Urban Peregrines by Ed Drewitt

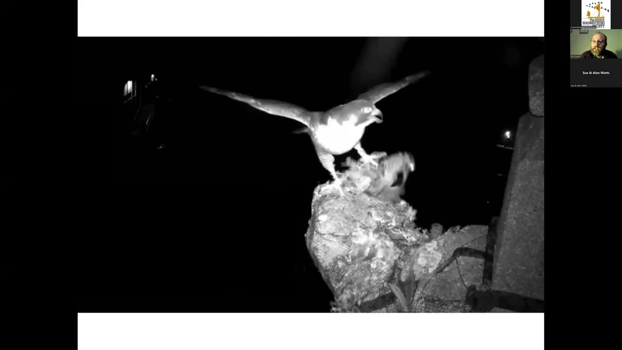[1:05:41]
and it's brought the bird back to then dispatch and and kill and often the following day you may well find the remains of these birds this was actually in door chest of this woodcock
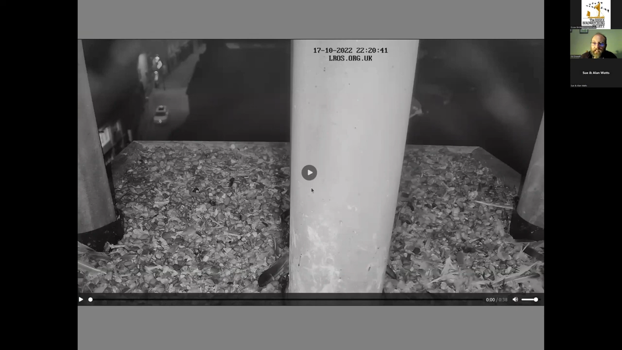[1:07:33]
and this is another example on the 17th of of october this year in leicester at 20 past 10 in the evening where a peregrine has just caught um a prey can't quite tell what it is here but you can see the peregrine's actually caching it away so it can come back to this the following day to eat so this is usually the nest location as i say this is quite unusual for them to use the nest location in the winter time but there she is just putting it into place and the next day we were able to identify it actually and the prey species it brought back was a jack snipe and for